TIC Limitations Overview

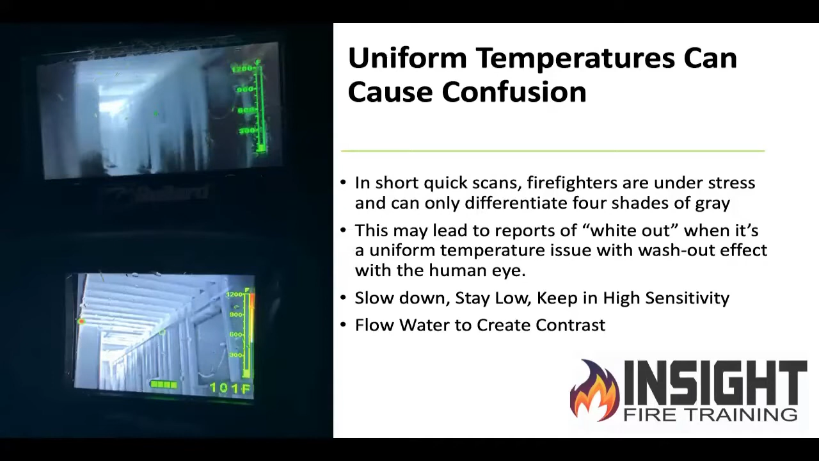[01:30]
On screen: spot 101°F
So if we stop and stay low and slow down and keep it in high sensitivity and then use water to create contrast, because water is cooler, it will make areas we spray with water a different temperature and the camera will focus and give us better detail. That's just one little trick to help you see better.
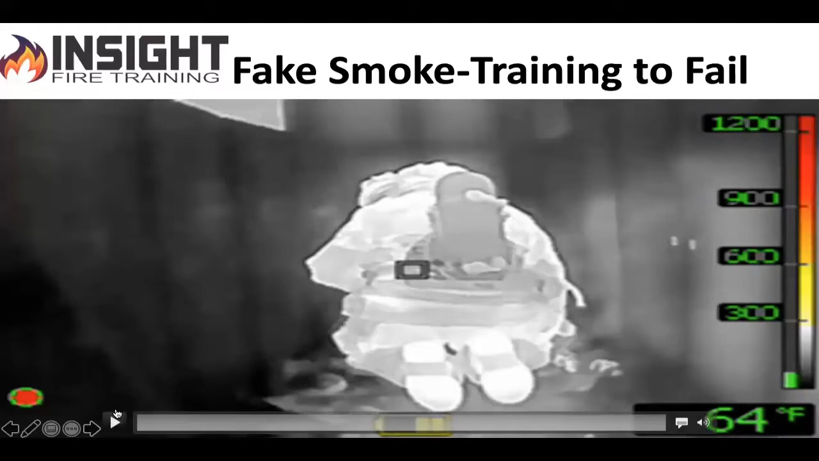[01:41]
On screen: spot 64°F
This is my department doing a hoarding drill using fake smoke trying to find a heated mannequin.
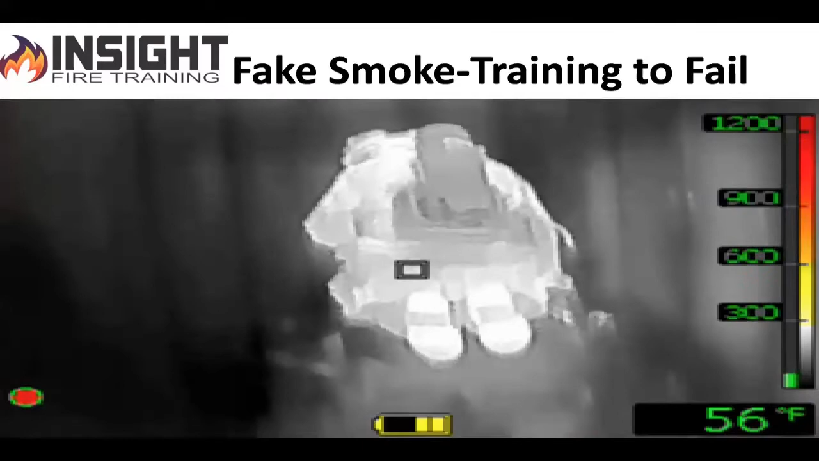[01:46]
On screen: spot 56°F
The problem here is when you look at my firefighters, they're white hot. They are not the hottest thing in the room despite how many calendars they think they've been in.
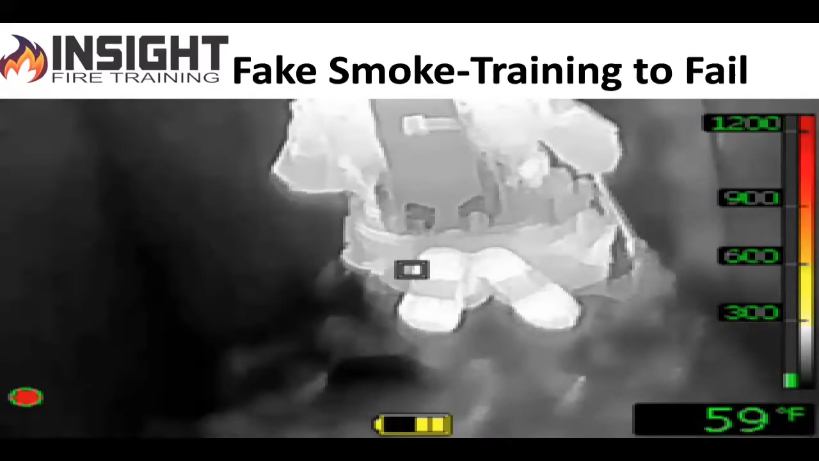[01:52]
On screen: spot 59°F
The problem is that they are the hottest thing according to the camera. See the smoke machine? It's hot, but fake smoke is cold.
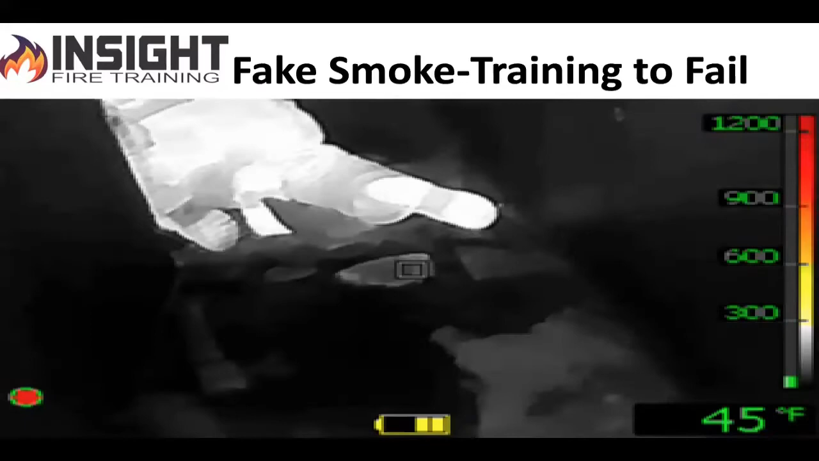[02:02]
On screen: spot 45°F
This room is cold. When I stand up and look to the left over these pallets they set up to make pathways like a hoarding environment,
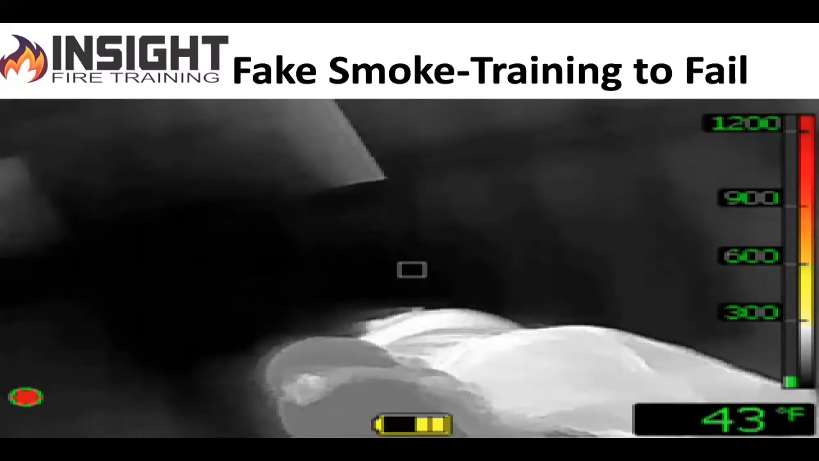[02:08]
On screen: spot 43°F
you will see something show up in the far left-hand corner.
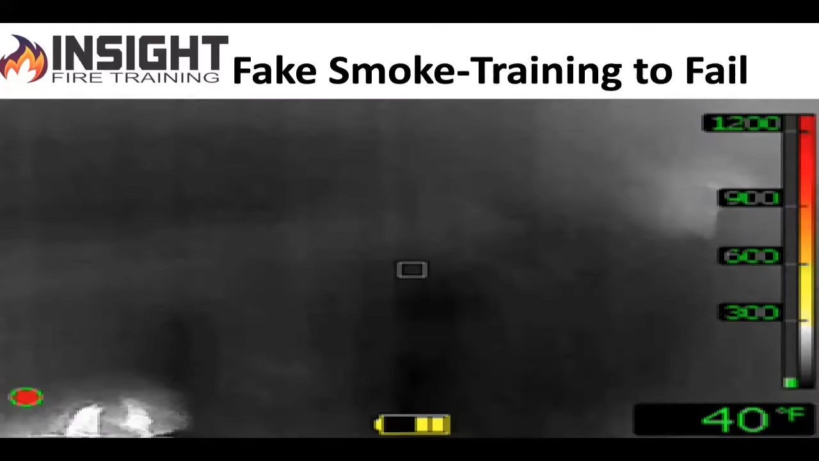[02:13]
On screen: spot 40°F
That is a heated mannequin, child mannequin. What's the problem with this? The victim is not always going to show up white hot, okay?
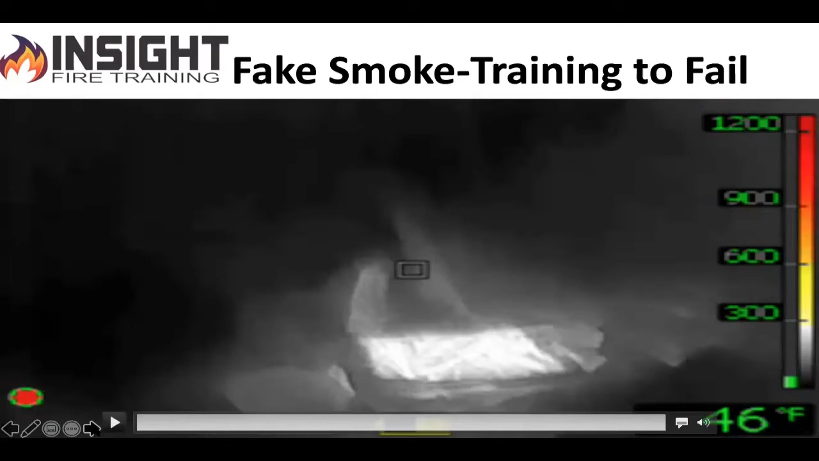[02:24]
On screen: spot 46°F
They need to understand the context determines how the victim will show up.
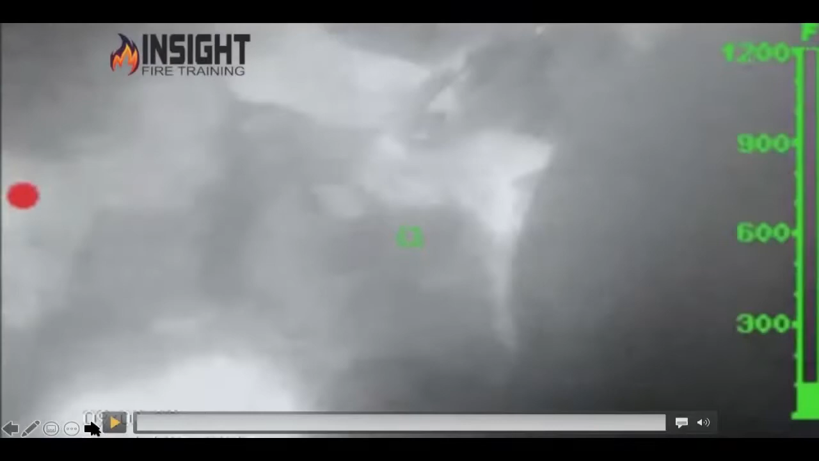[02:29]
If the lens gets occluded with moisture or dirt, you will see next to nothing and you will hear firefighters say the camera white it out.
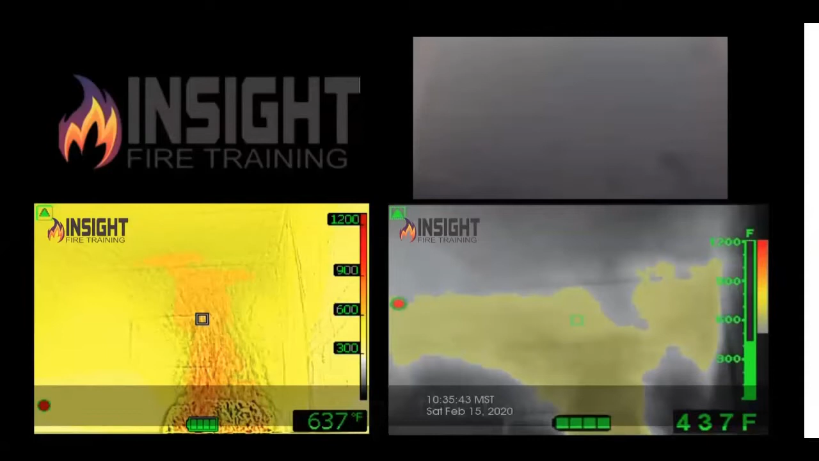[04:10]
They're going to stick both cameras into the exhaust. I want you to watch how quickly both the cameras will fog up or white out because of the moisture, but watch what happens when we wipe the lens too.
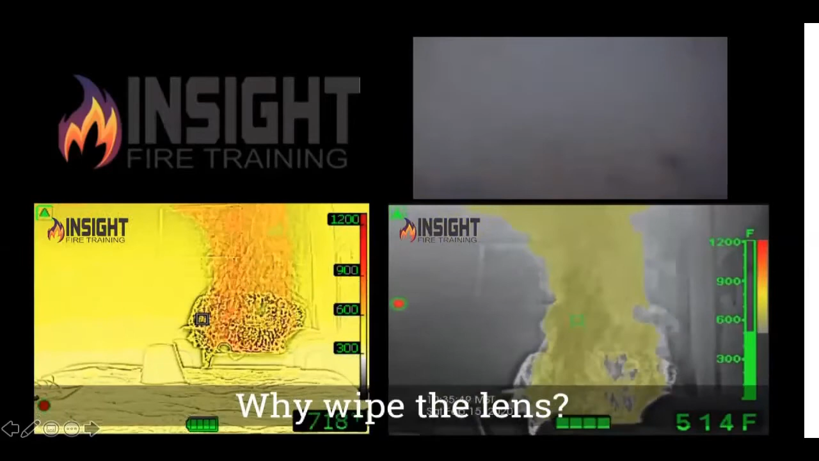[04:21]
Bullard will basically white out or wash out in about 30 seconds.
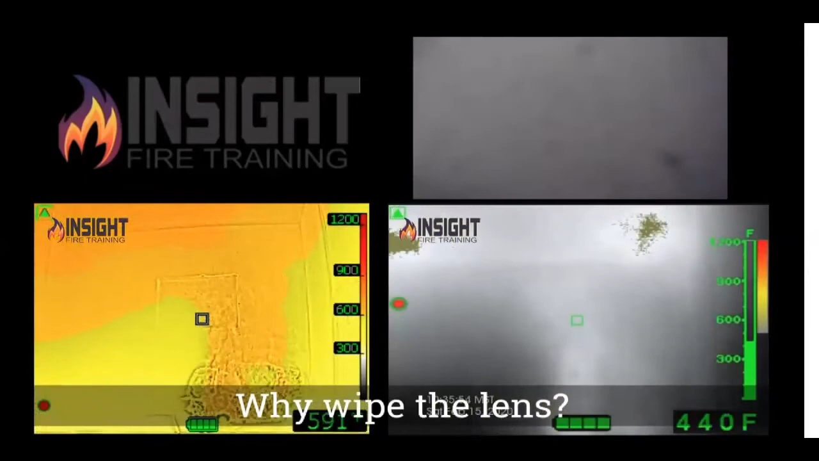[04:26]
The end of your camera is angled. It acts like a shelf so it catches moisture and dirt very easily.
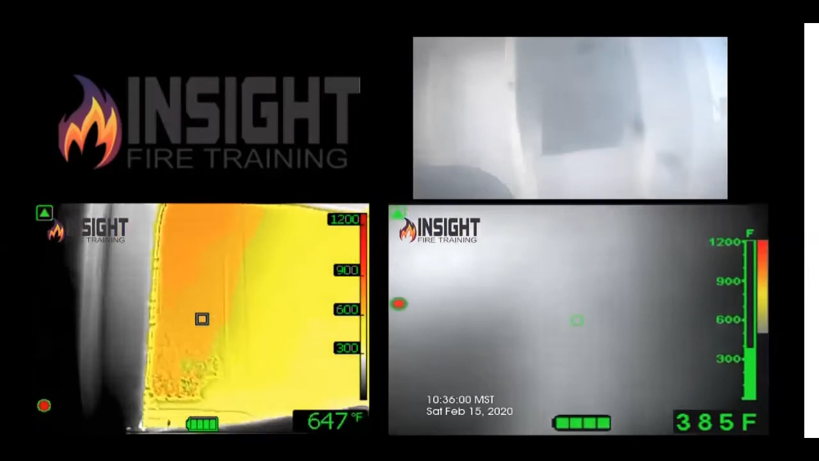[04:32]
See, we're away from it, still looks gray, but it doesn't look threatening. That's very hot in there, but we're blasting it with heat and moisture because
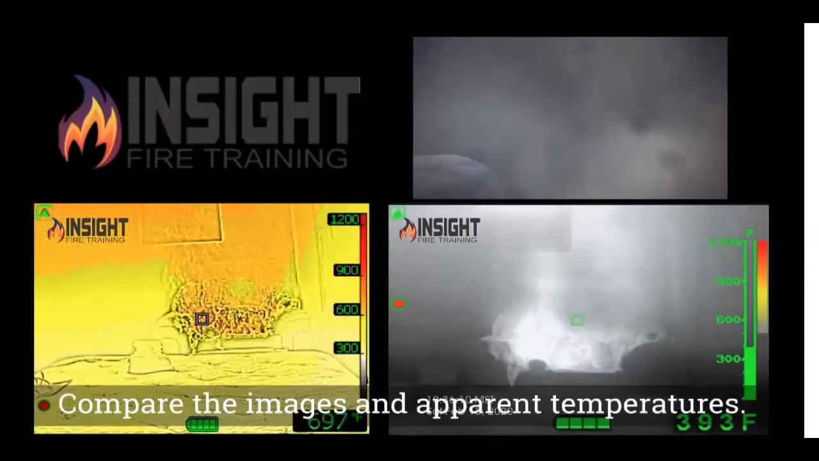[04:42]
moisture is a byproduct of smoke and the fire. So we're going to pull both cameras out and we're going to wipe both lenses here in a minute.
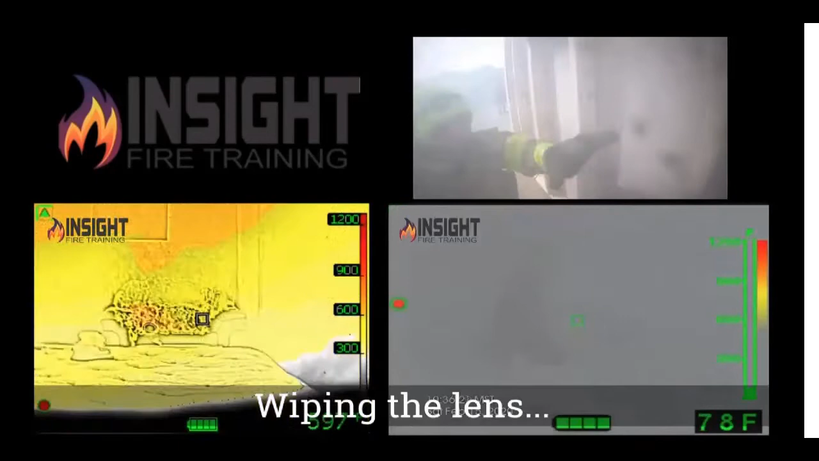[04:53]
Just with our gloved hand. We don't have an alcohol wipe or anything fancy.
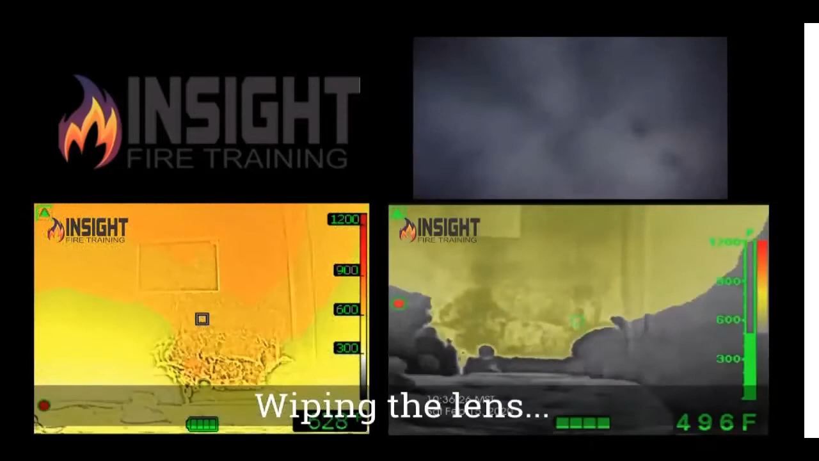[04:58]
Notice the colorization shows up. We're able to see very well, but it quickly fogs back up.
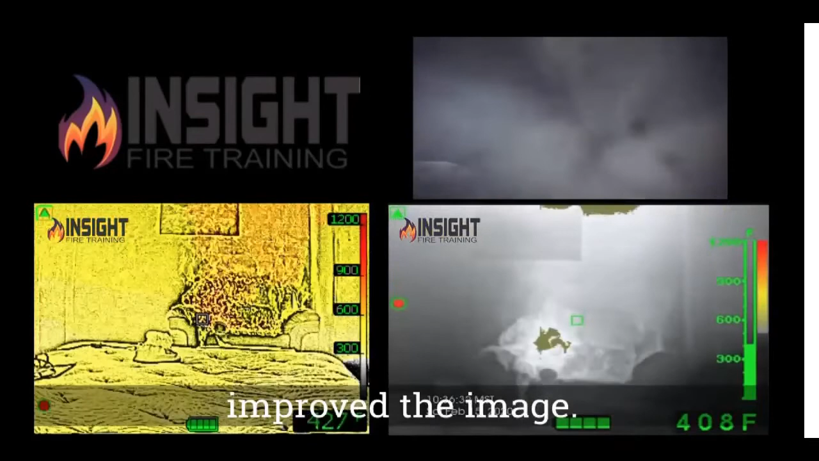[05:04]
Why? Because we're sticking it in an exhaust.
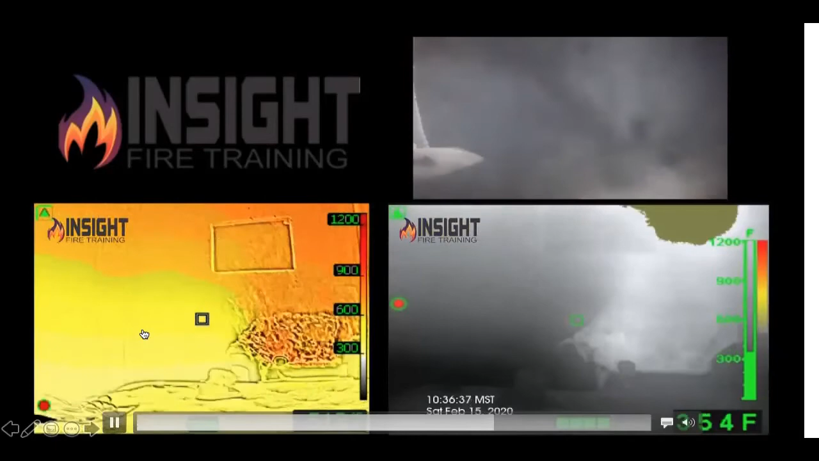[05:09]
Most of them will not tell you this, but the germanium window, which is the front of your camera, it's made of a very thin piece of metal, is not meant to be exposed to greater than 400 degrees Fahrenheit.